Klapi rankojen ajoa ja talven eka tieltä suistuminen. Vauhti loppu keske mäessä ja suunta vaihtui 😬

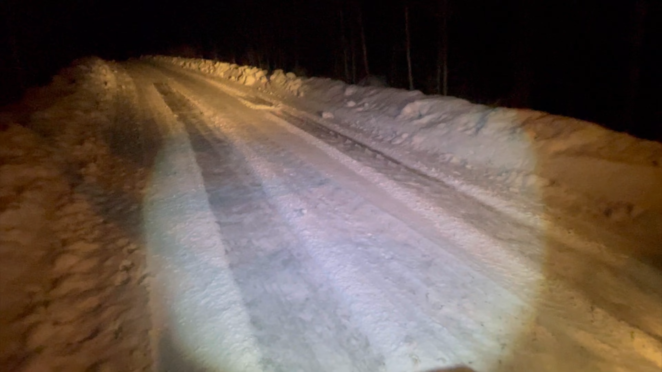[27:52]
No niin, siinä tuli talven ensimmäiset persliuvut sitten loppu vähän vauhti kesken, niin ja sen myötä pitokin.